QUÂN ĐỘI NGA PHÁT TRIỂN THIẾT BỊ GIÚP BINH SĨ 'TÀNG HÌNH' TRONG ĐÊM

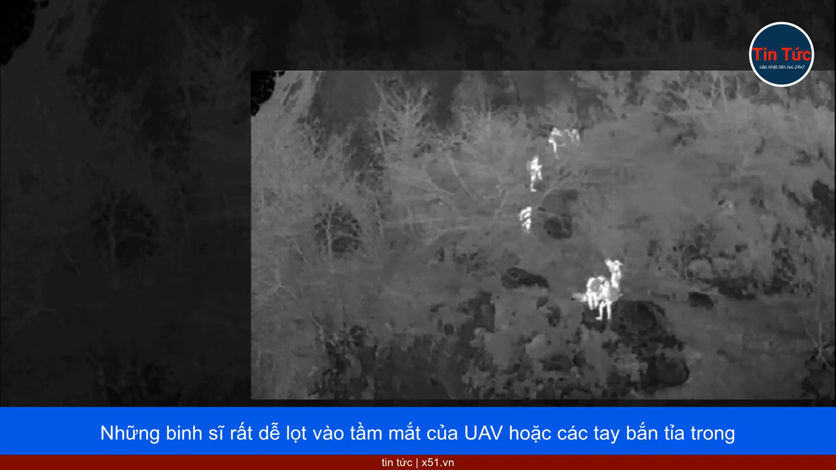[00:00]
Những binh sĩ rất dễ lọt vào tầm mắt của UAV hoặc các tay bắn tỉa trong đêm, bởi những thiết bị quan sát hồng ngoại sẽ làm lộ rõ vị trí của họ.